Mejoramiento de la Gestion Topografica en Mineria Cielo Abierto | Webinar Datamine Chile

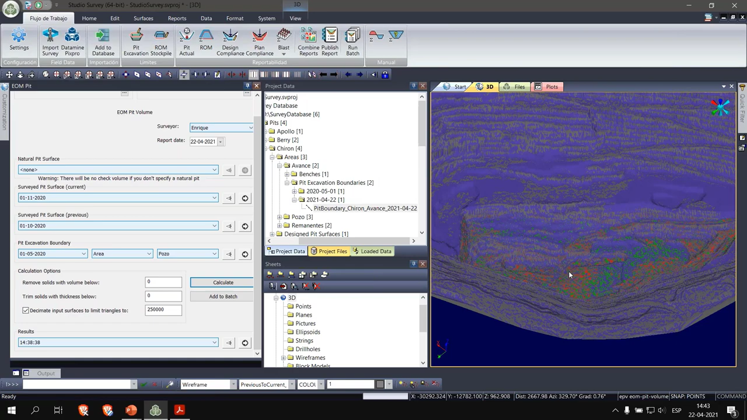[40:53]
de la diferencia entre las dos superficies de trabajo en nuestra área designada porque recuerden que aquí estamos trabajando con el área pozos no estamos trabajando con el área avances ni remanentes yo
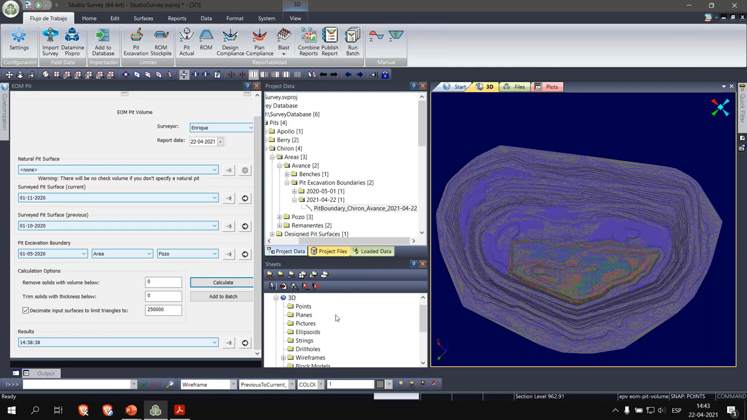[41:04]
aquí en mi ventana chip puedo ir y puedo ocultar la distinta información para poder visualizar esta información estos sólidos nos permiten poder ubicar contamos de los de bloque para poder efectivamente poder ver el tonelaje
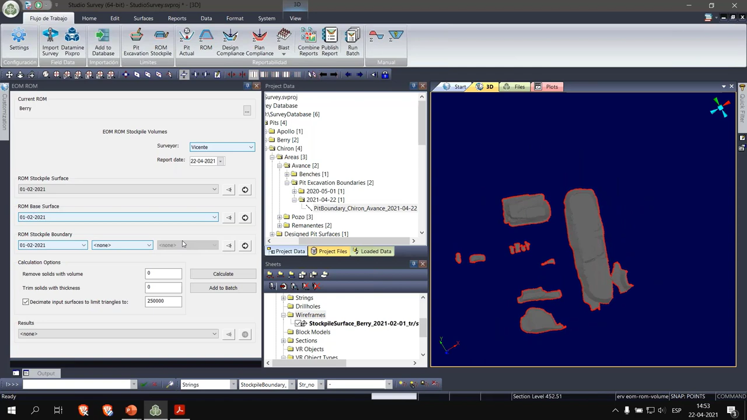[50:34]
en mi proyecto y puedo cargar aquí mis distintas boundaries para poder ver entonces de esa manera yo puedo cargar mi base y poder analizar cada una de ellas si yo por ejemplo le digo que